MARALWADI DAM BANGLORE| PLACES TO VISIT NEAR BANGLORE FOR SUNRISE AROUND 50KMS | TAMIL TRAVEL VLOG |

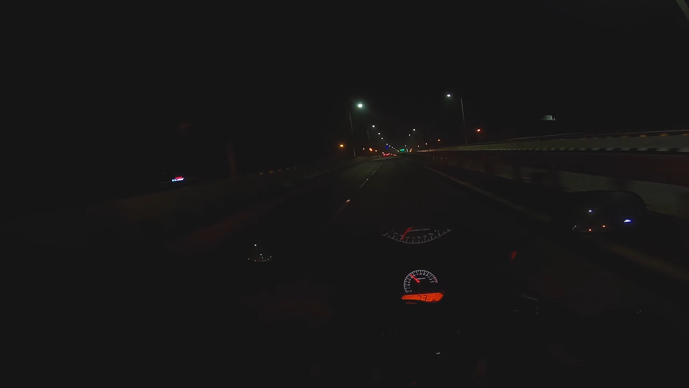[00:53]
सिटी अवटर वादा उम्मीद अभी कुछ विल्लेजस् अगे मटा फे स्पीड ब्रेकर्स अंतमारी कुछ और